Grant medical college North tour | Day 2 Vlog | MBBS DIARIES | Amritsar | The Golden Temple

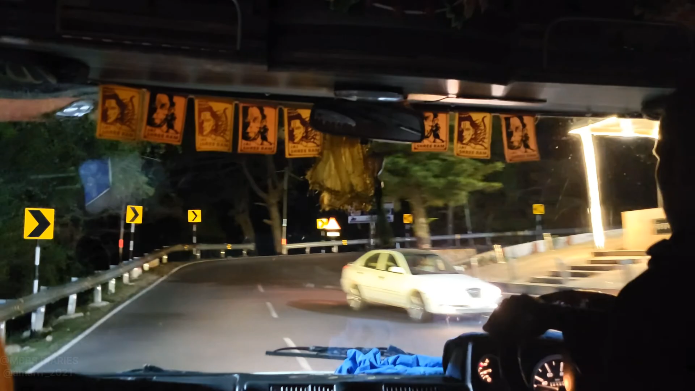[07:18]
धर्मशाला जाते वक्त रास्ता घाट से है और
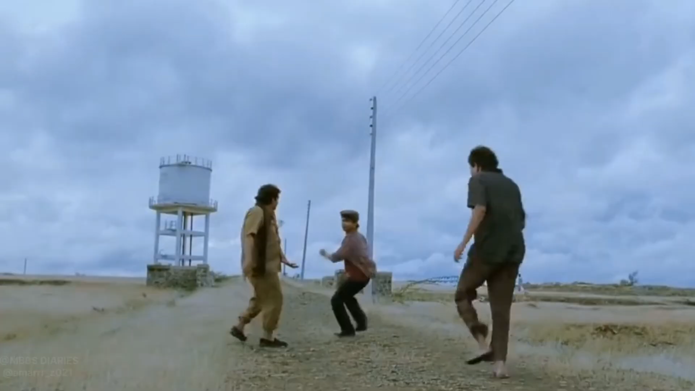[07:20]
सड़क पे चलने वाले पैराशूट बांध के चलते मालूम है क्यों?
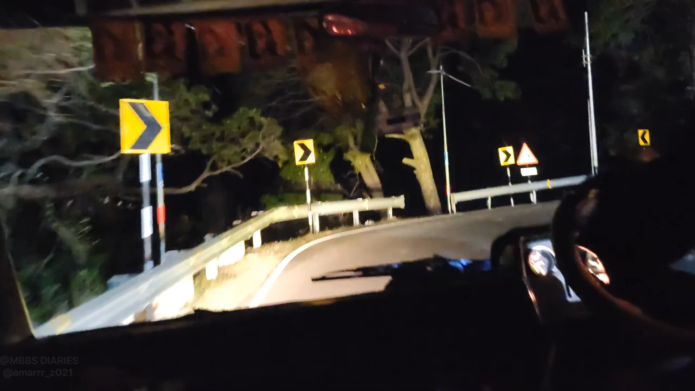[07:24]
उसमें बहुत सारे टर्न्स है। थैंक्स टू आवर ड्राइवर जिन्होंने बढ़िया ड्राइविंग स्किल्स दिखाते हुए हमें होटल पहुंचाया।